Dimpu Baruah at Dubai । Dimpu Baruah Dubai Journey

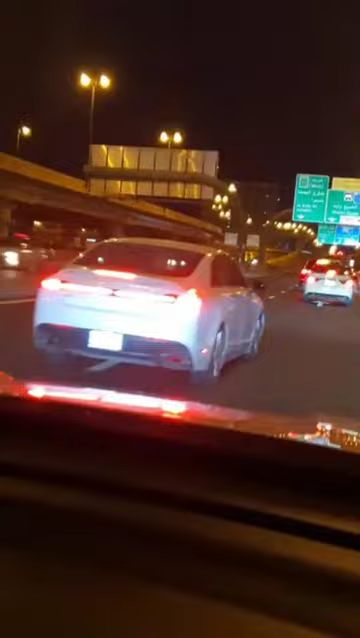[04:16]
লিংকন কি লিংকন লিংকন আপোনালোকে নাম শুনিছিল লিংকন দিছ ইজ এ